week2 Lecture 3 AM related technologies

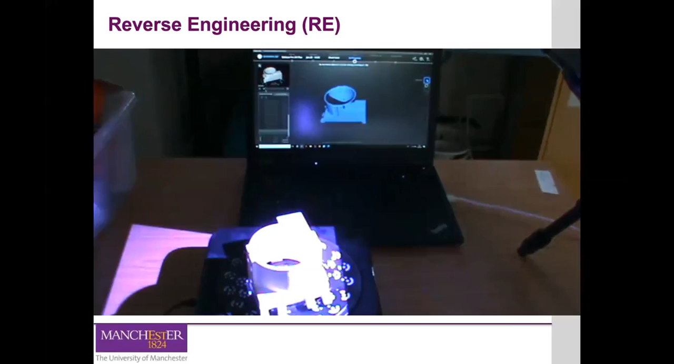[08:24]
Okay, so we use this scanner to scan parts which are quite complex to draw on SOLIDWORK. So if you were to draw this part which has been scanned on the video, it's going to take you a long time. It's quite difficult to measure and draw that.
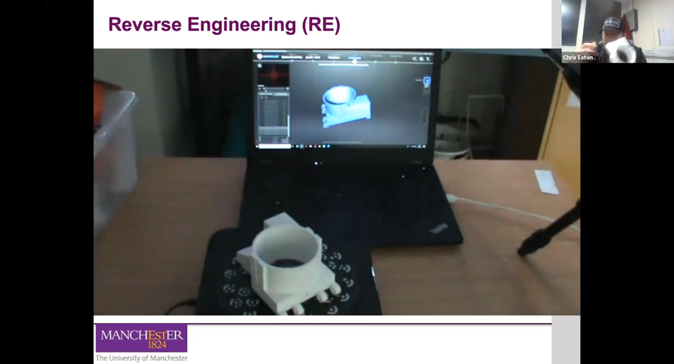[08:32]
So we use this scanner to then scan the part for you and it will then, it will turn it into an STL file.
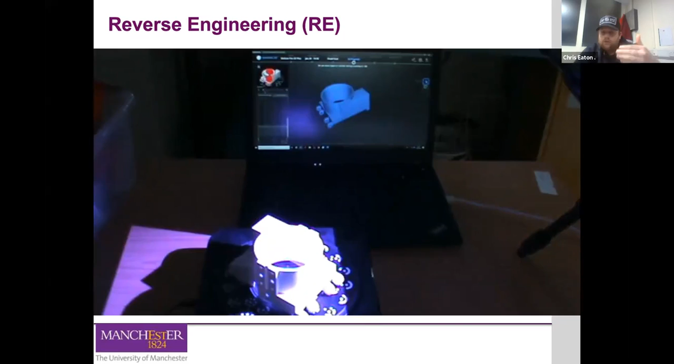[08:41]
So as you can see on the video, you can see the light, the light flashes.
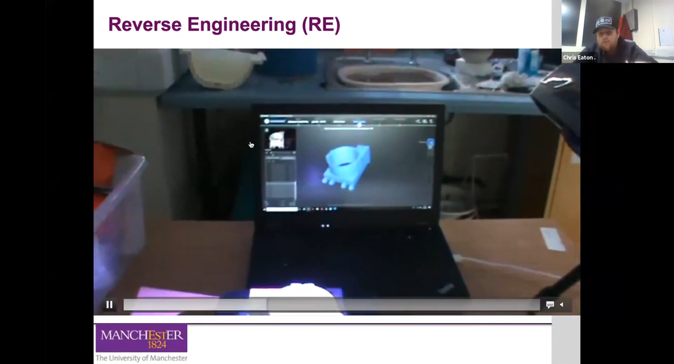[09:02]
So if you want it to be a really complex scan, you could do 180 turns. So it can go one, two, three and so on, but you'll be there all day.
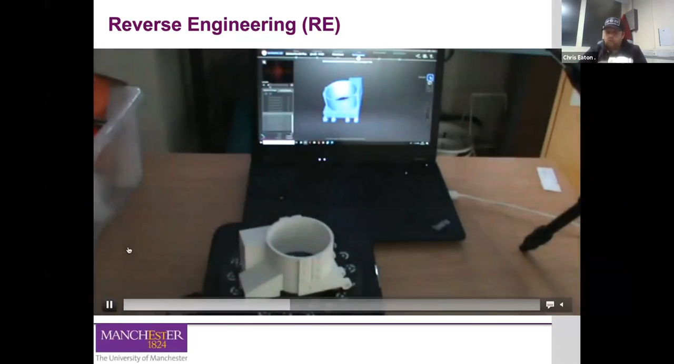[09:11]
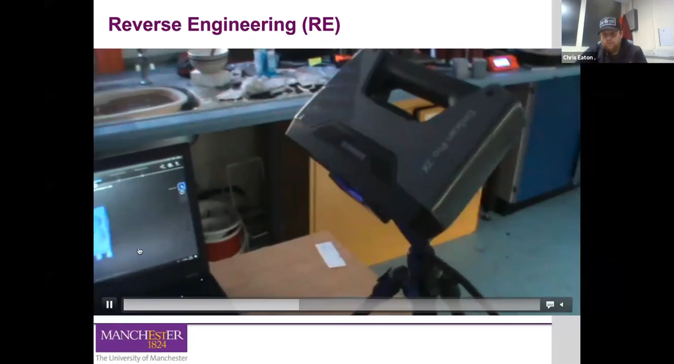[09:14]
So what we tend to do is we just do 20 turns of this turntable. So then you can see how it's being projected onto the laptop.
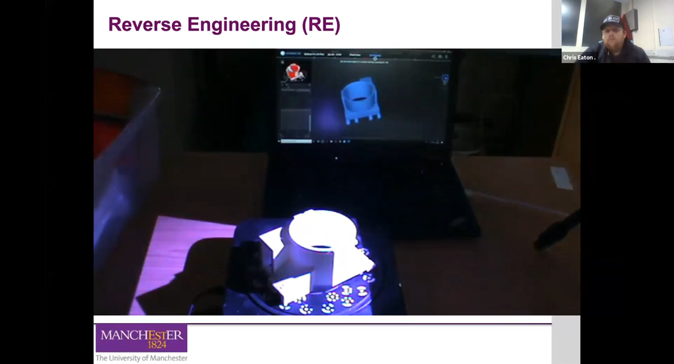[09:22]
Once you've done the finished scan, you have to turn it over so many times because the light can't get underneath. So as you can see on the video, it's flat. You're going to have to then turn it over at a right angle and then re-scan 20 times, turn it over, re-scan. And it will mesh all your scans into one complete model.
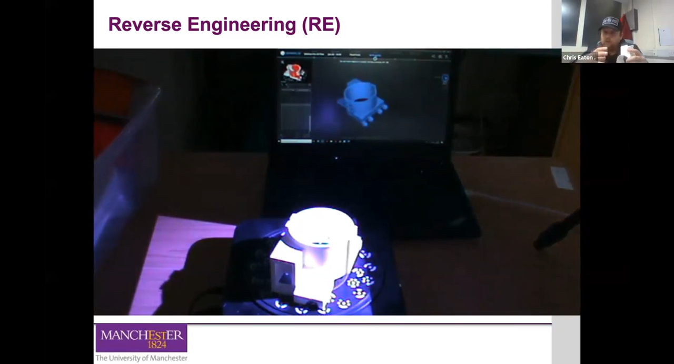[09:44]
And then you can then save that as an STL file and you can import that onto SolidWorks,
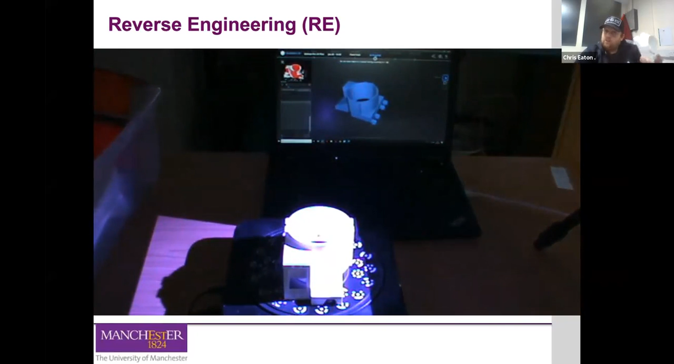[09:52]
which then you can then put into your 3D printing software and you'll be able to go ahead and print that. So this is basically what the video is showing you. After the video, we will do a live scan.
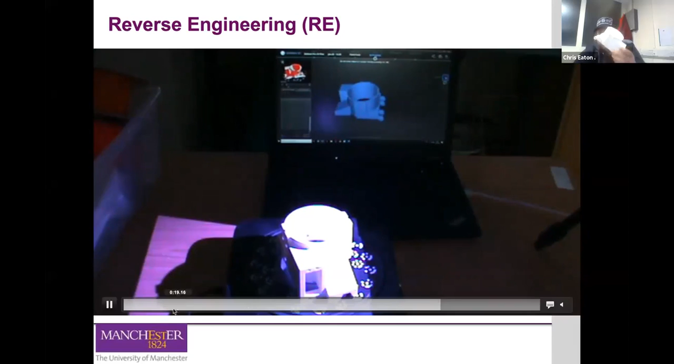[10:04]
So I've got this in my hand. I will scan. I'll share my screen and you'll see the software. Yeah, thanks, Chris. I'll just like to point out, as you can see here in the video, we've got this rotational platform. And as Chris was just mentioning to you, this is going to rotate a certain angle and that allows the 3D scanner to capture the entire part.
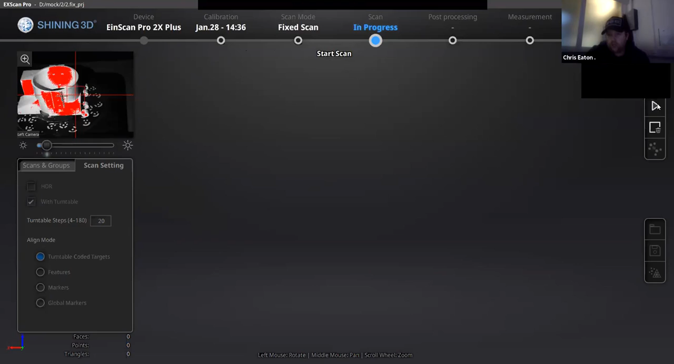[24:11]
So, if I just press play, you can't see the scan to my left, but you can see, you'll see on the screen. So, you'll see this move in a second, one resolution.
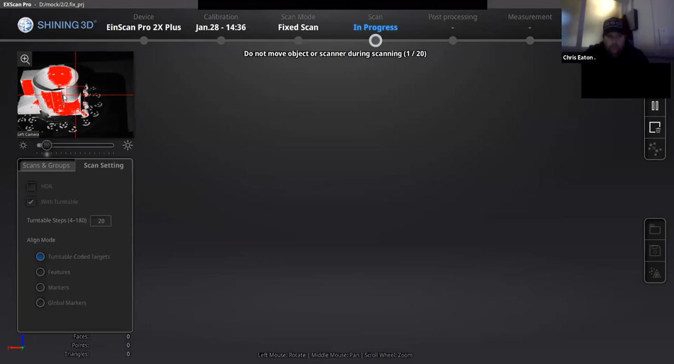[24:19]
So, there you go.
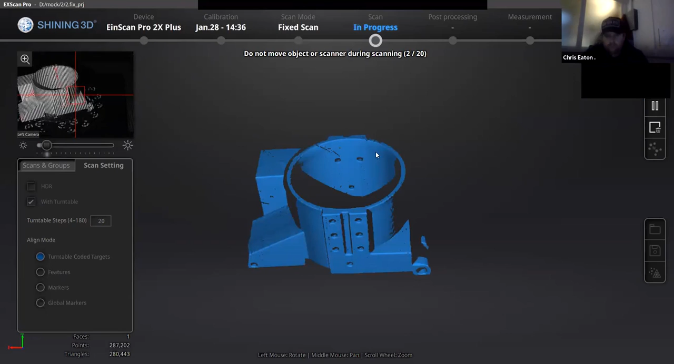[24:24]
So, it's moved now and that's where it's picked up straight away on its first turn. And it's going to do 20 turns. Chris, this is actually the part that you've shown to us before. That's the part that was in my hand a minute ago, yeah.
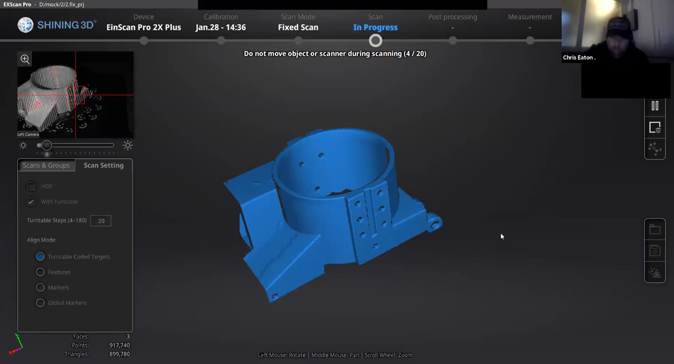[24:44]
And the part that was on the video. Chris, in terms of setting up the lights,